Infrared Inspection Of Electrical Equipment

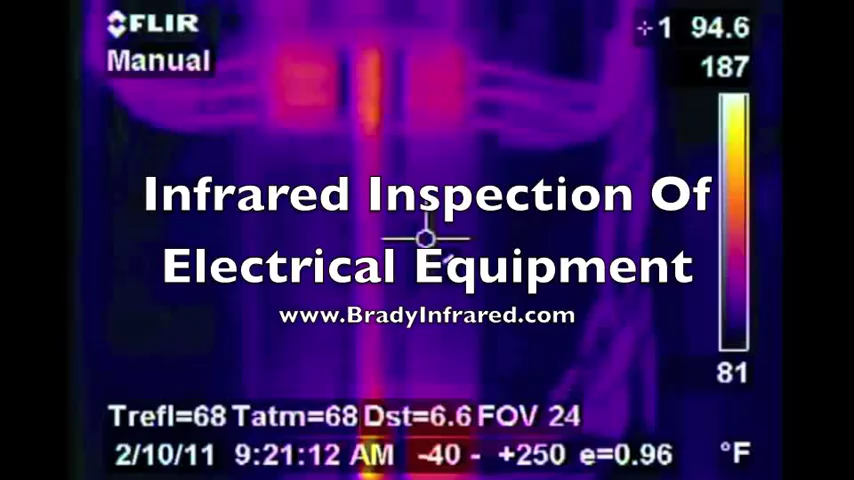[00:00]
On screen: spot 94.6°F, scale top 187°F, scale bottom 81°F
Infrared Inspection of Electrical Equipment, BradyInfrared.com Did you know that most electrical problems go unnoticed until they develop heat and then fail?
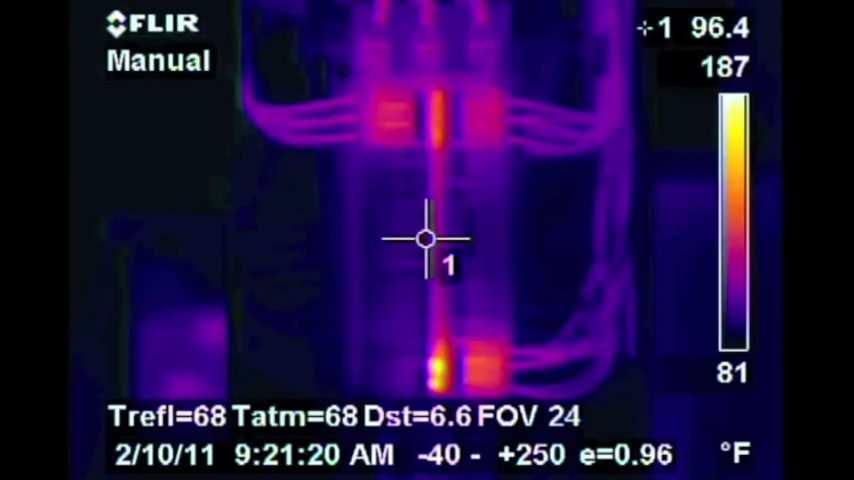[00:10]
On screen: spot 96.4°F, scale top 187°F, scale bottom 81°F
What better way to find these problems than using infrared as an annual tool to scan your electrical equipment?
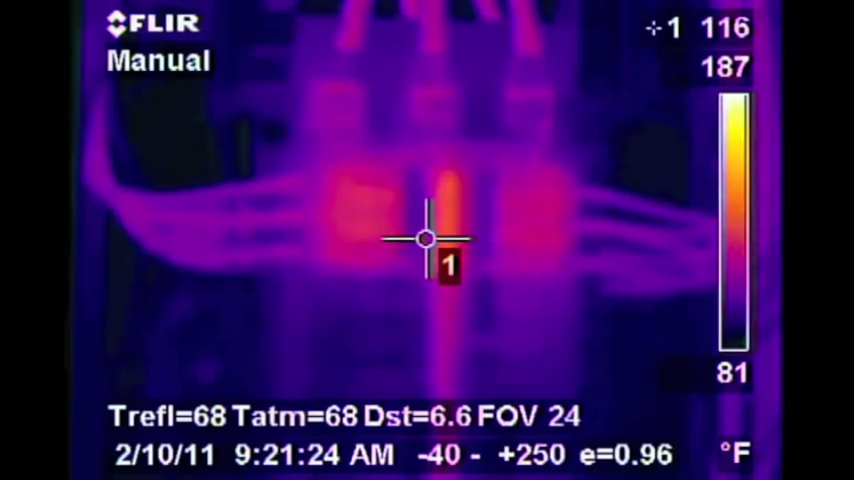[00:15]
On screen: spot 116°F, scale top 187°F, scale bottom 81°F
Here we see a breaker panel inside a commercial building. The crosshairs as they run across wires, breakers, and buss show the temperatures in the upper right hand side of the video.
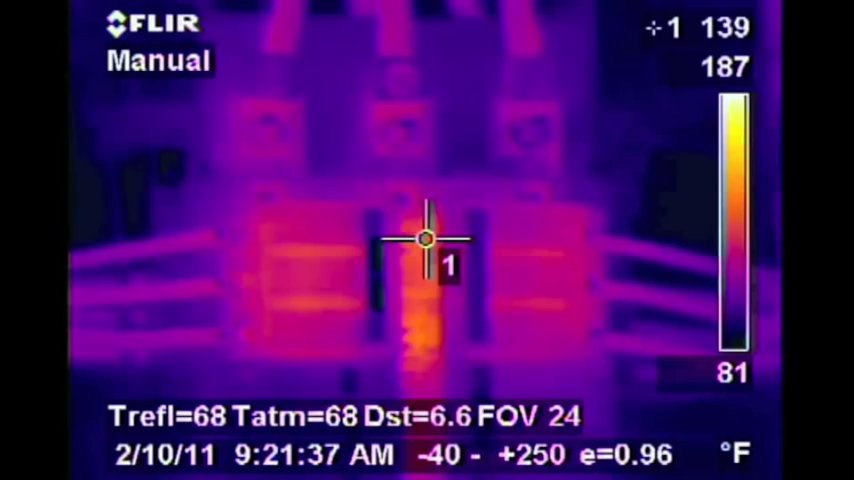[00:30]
On screen: spot 139°F, scale top 187°F, scale bottom 81°F
As we run down the main bus bar, we come across some hot spots approaching almost 200 degrees.
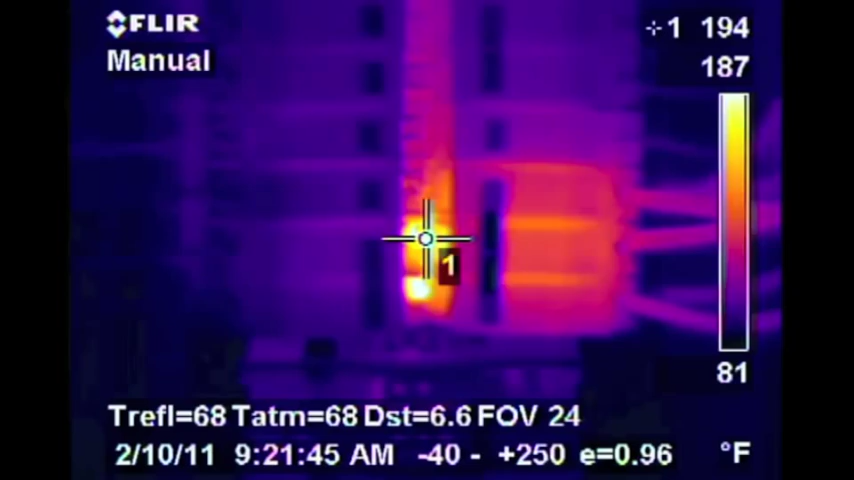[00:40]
On screen: spot 194°F, scale bottom 81°F
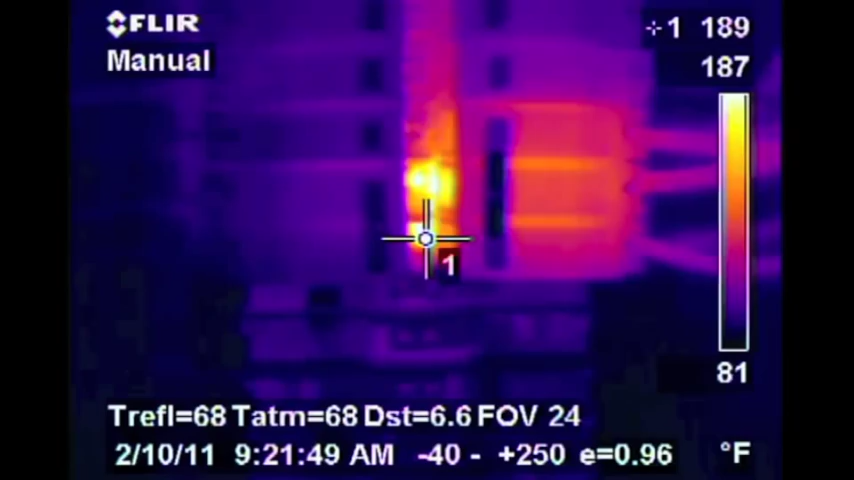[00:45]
On screen: spot 189°F, scale top 187°F, scale bottom 81°F
As we do a further examination here, we see that the heat is actually being
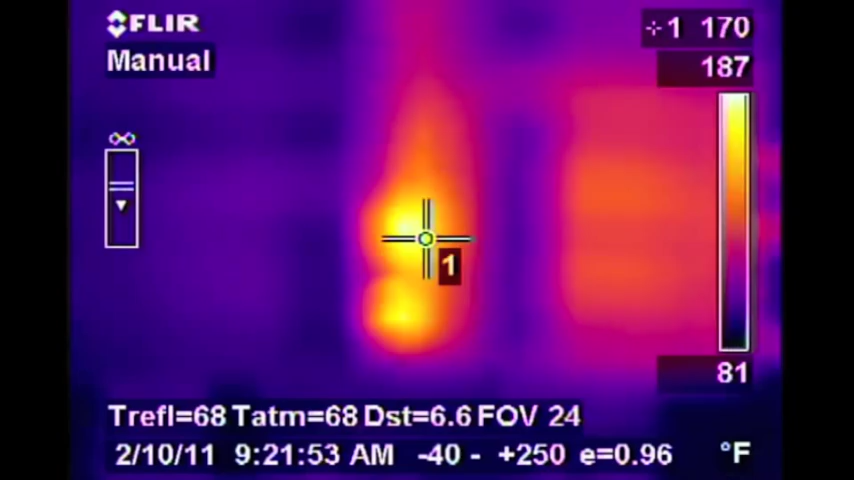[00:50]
On screen: spot 170°F, scale top 187°F, scale bottom 81°F
generated on the bolts that connect the breaker to the bus. As we perform a visual inspection of this area, we see that in fact the bolts were cross-threaded during the installation of this breaker.
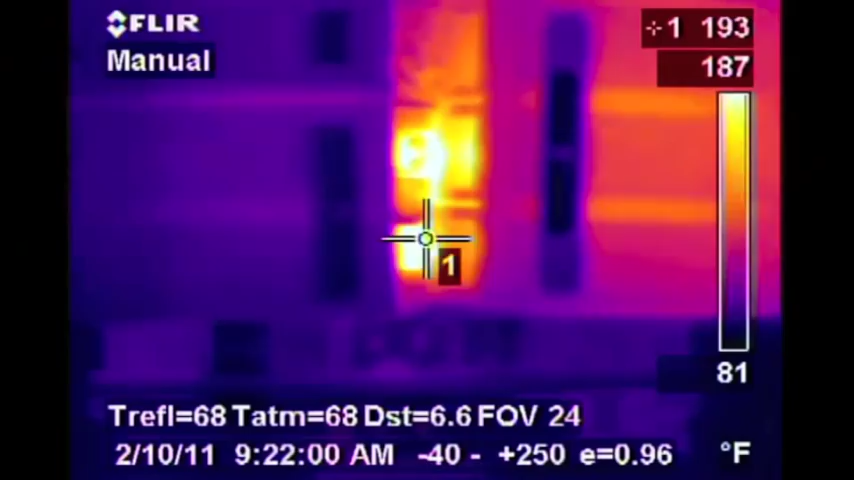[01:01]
On screen: spot 193°F, scale bottom 81°F
We save our clients thousands of dollars and liability in